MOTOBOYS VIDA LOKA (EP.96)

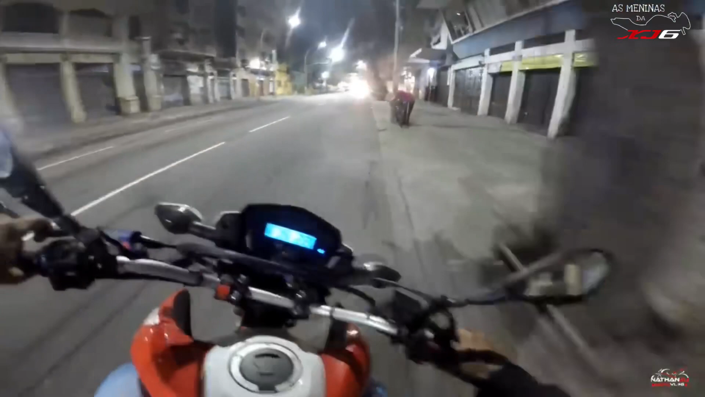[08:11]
Ô, rapaz, tá roubando a bike aí? Tá roubando a bike aí? Deixa a bike aí, mano. Tá de sacanagem? Vou chamar o dono, tu vai ver.